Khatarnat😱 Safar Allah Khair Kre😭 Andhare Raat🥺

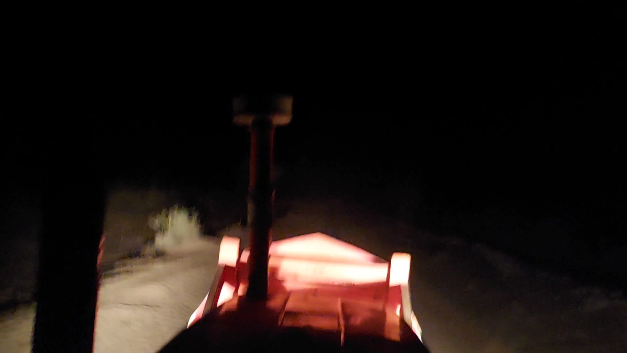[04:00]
आ गयो ट्रैक्टर तले। या अल्लाह खैर ट्रैक्टर तले कुछ आ गयो।